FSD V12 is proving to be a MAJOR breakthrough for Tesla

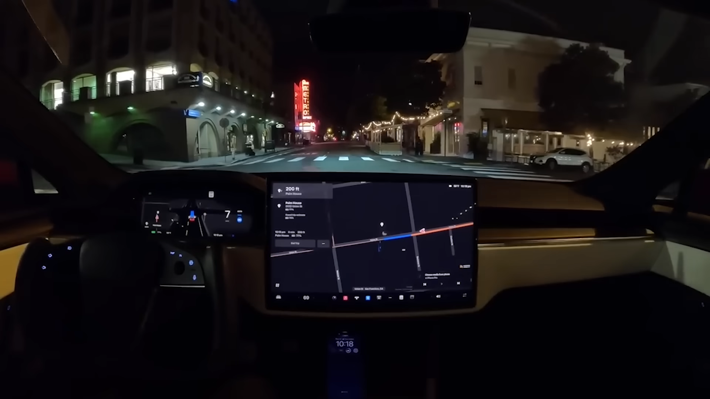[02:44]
And there we go. Palm House is right up ahead.
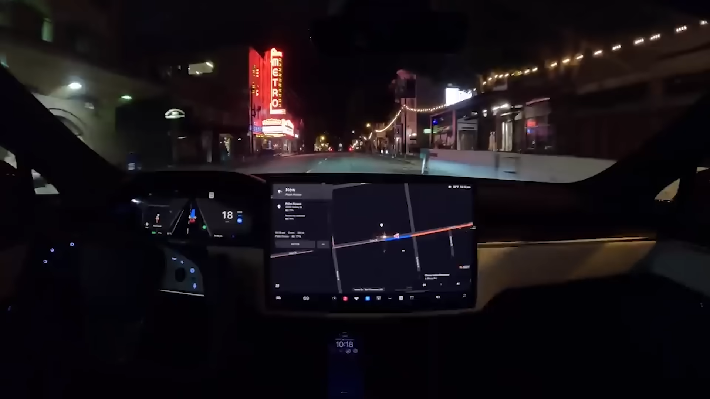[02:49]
No cars parked there, so it should be able to pull right over. And there you have it. What did I tell you? I told you FSD beta 12 could take us curb to curb with zero interventions.
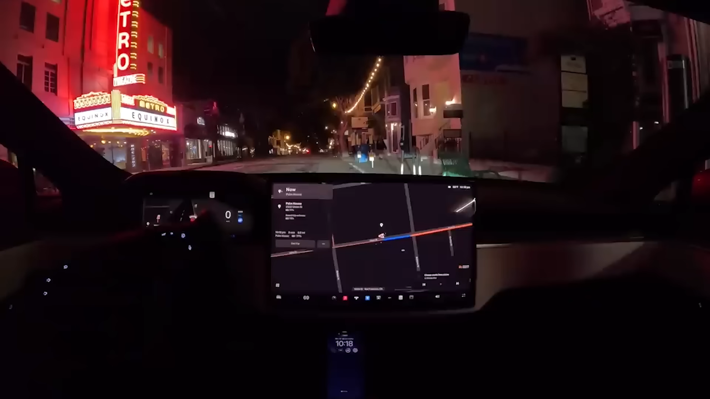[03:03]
And that's exactly what it did. So curb to curb really makes me feel like we're getting close to robo taxis because now you literally don't have to do anything for the entire time.